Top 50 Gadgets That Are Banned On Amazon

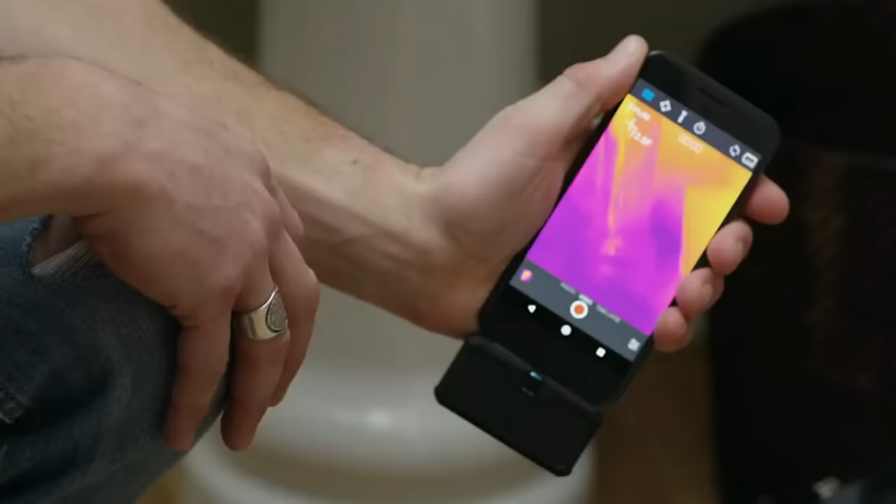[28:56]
Capture temp changes, shoot thermal pics, and roll vids with this sleek add-on.